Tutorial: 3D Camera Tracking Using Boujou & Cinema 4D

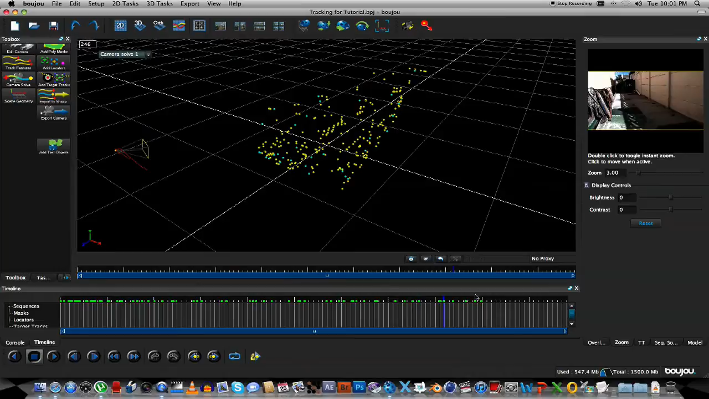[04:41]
You click on the 3D button here at the top, and if you're holding Shift, you can orbit around your scene. Here you can also see your camera, and if you scrub through you can see the camera movement. Let's go back to the 2D view. So the next step is to actually export our camera data.